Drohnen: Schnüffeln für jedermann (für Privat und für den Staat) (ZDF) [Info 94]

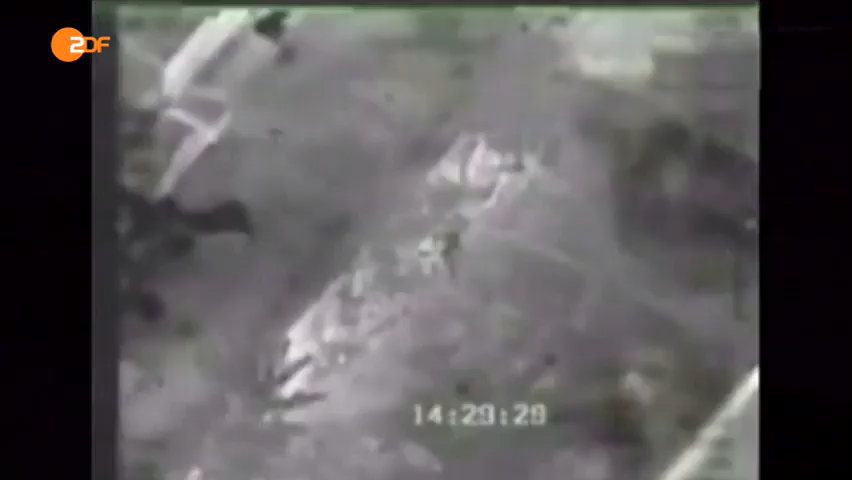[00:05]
Fliegende Roboter, die Ziele aus großer Höhe erspähen und ferngesteuert töten.